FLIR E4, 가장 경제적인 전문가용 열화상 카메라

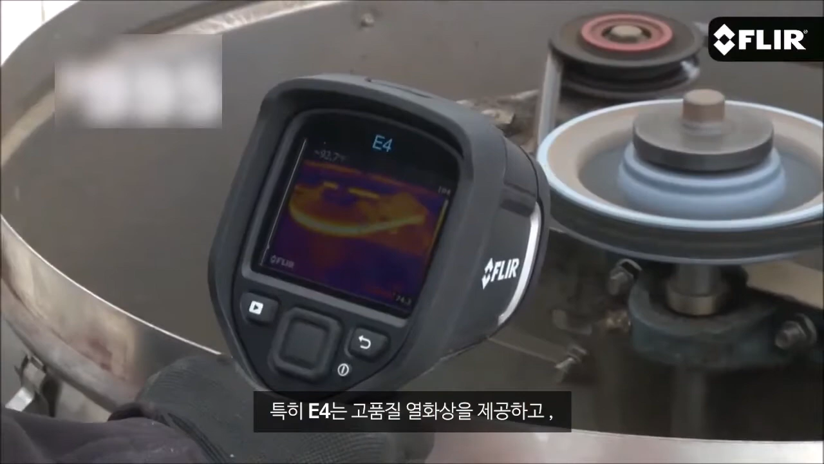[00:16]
At $995 for the E4 here, these are the first IR cameras starting under $1,000 to offer quality thermal images,
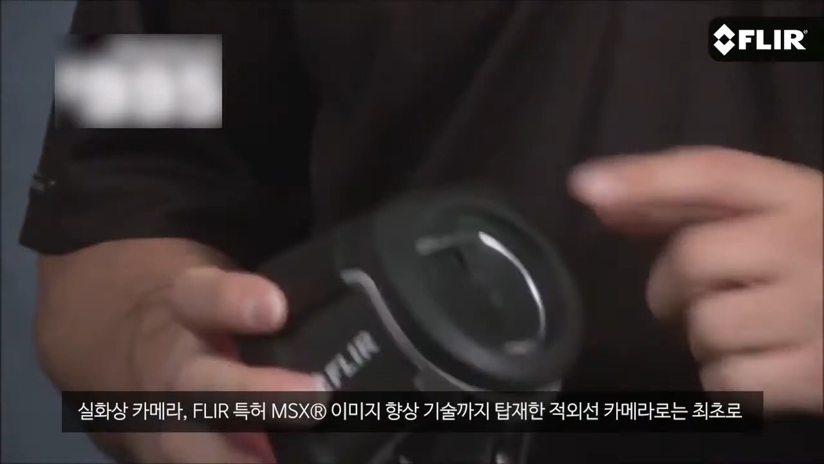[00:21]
a built-in visible camera,
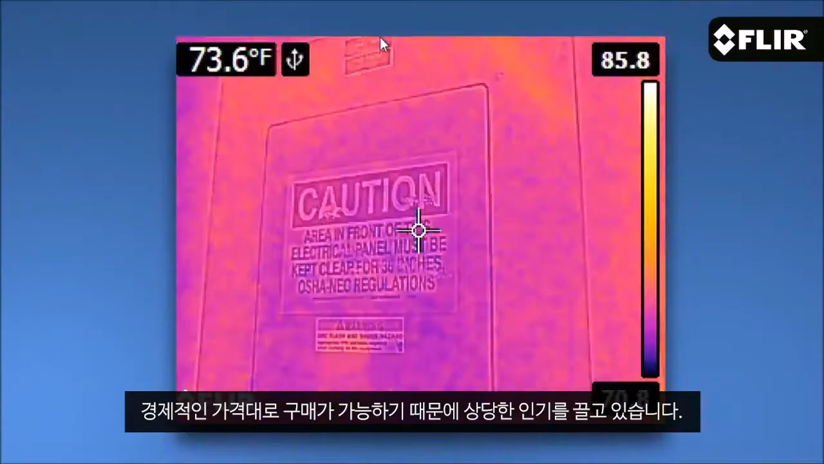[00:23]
On screen: spot 73.6°F
and our patented MSX image enhancement, a great value for sure.
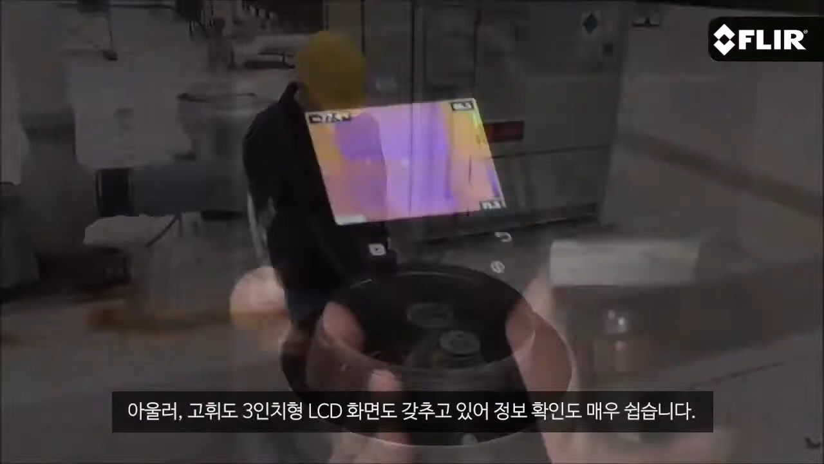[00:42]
It has a bright 3-inch LCD that's easy to see, and with just your thumb you can go to the simple interface
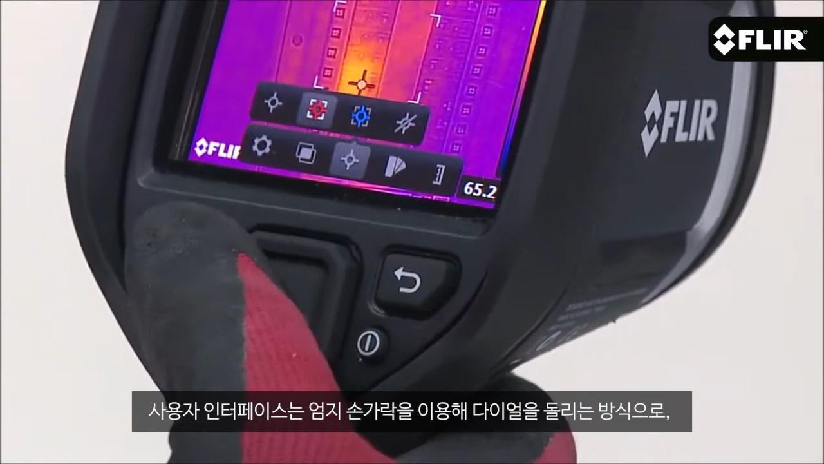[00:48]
where you can access parameter settings like emissivity and reflected temperature, the color palette you like that shows the thermal pattern best,
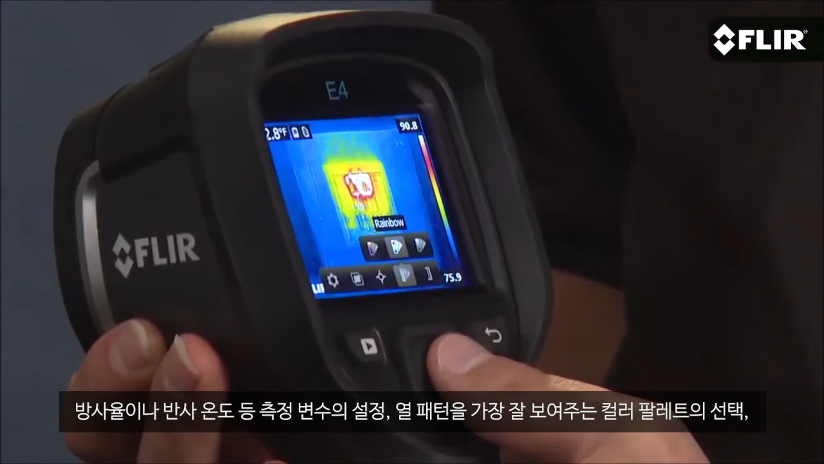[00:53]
and thumbnails of stored images you review anytime on the screen or download later with the USB cable.
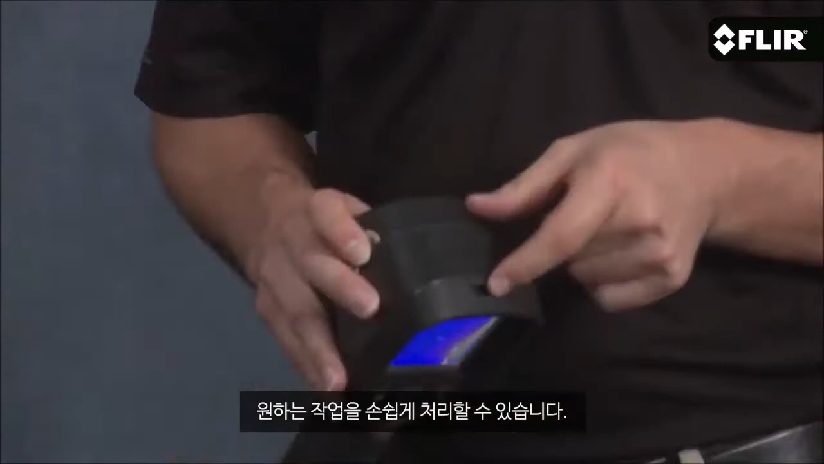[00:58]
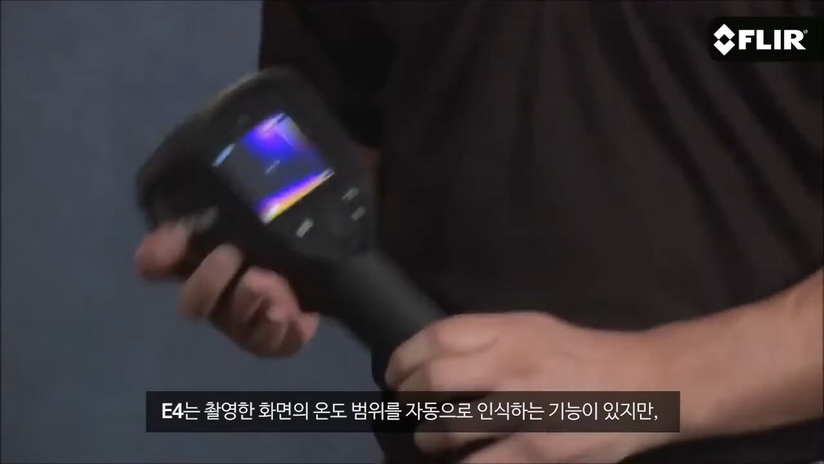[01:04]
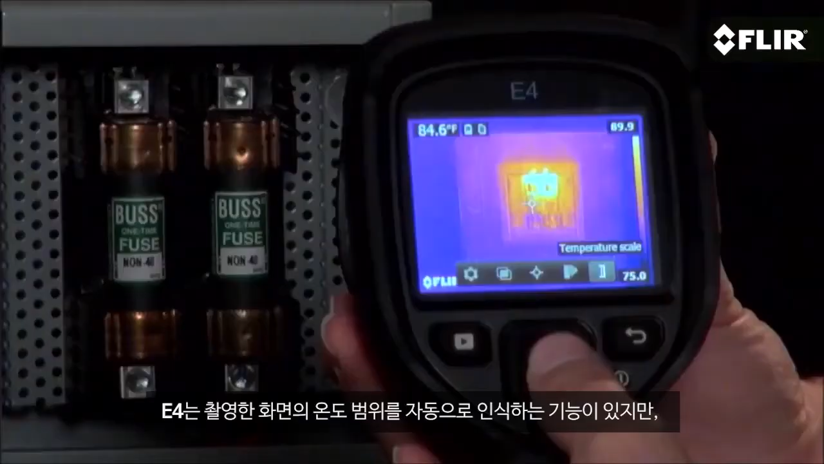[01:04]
On screen: spot 84.6°F
The E4 automatically determines the temperature range in the scene, but if you find a certain image contrast that gives you the detail you're after, you can lock it in for better results. The easy interface also gets you to imaging modes like MSX.
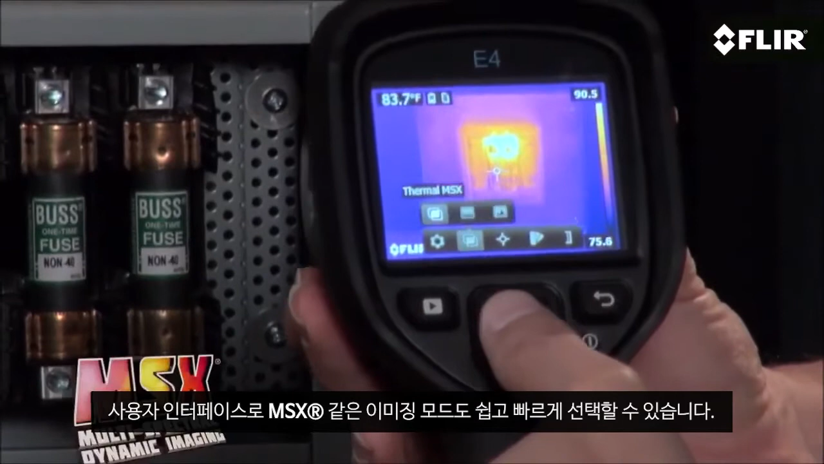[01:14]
On screen: spot 83.7°F
What I like most about MSX is how it adds key detail from the visible
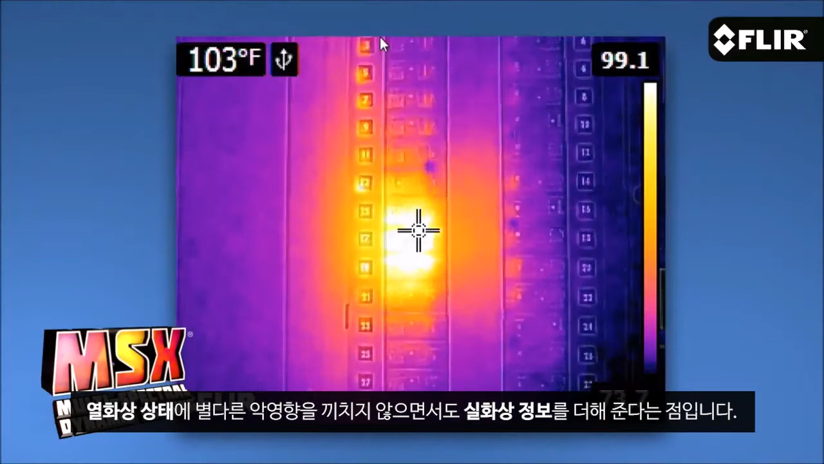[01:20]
On screen: spot 103°F
camera to the thermal image without diluting the thermal image. It really enhances the scene and helps you recognize where the heat issue is right away.
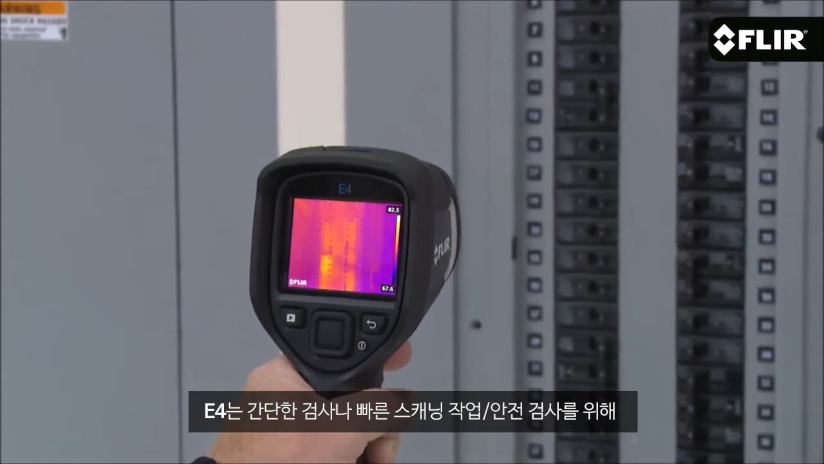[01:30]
This is a great camera to get started with or to keep handy for quick scans and safety checks, but if you're looking for higher thermal resolution, more on-screen temperature measurement tools, and extra features, be sure to check out the E5,
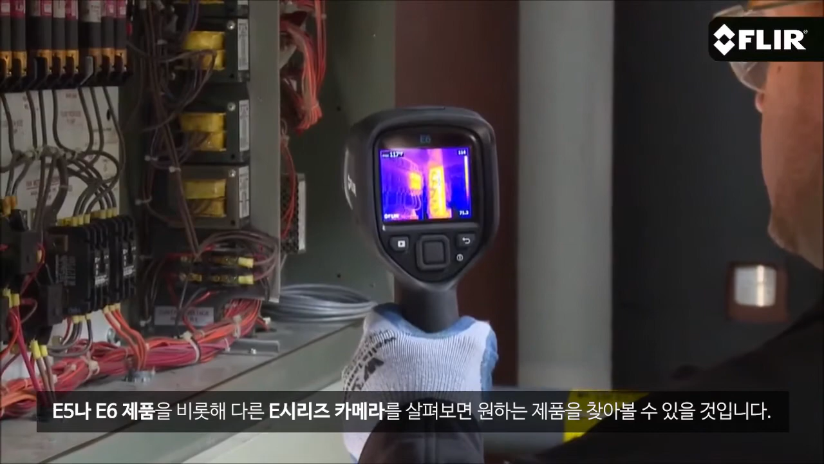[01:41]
E6, and other new E-series cameras we now offer.
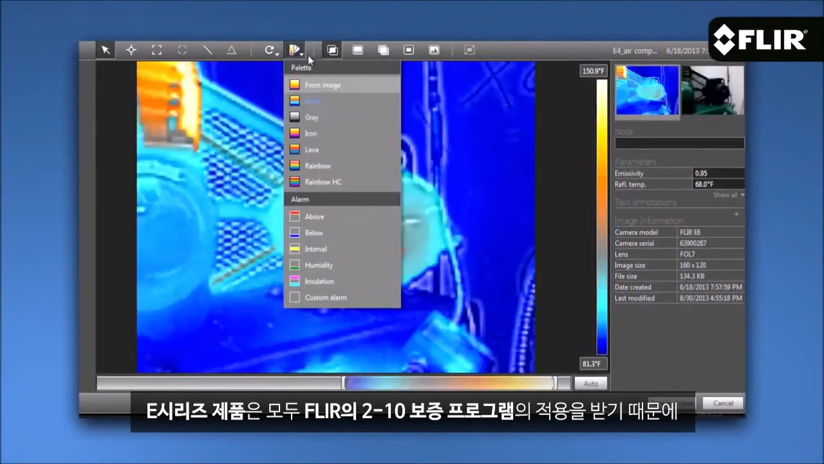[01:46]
On screen: scale top 150.9°F, scale bottom 81.3°F
They all come with FLIR Tools reporting software and our exclusive 2-510 warranty.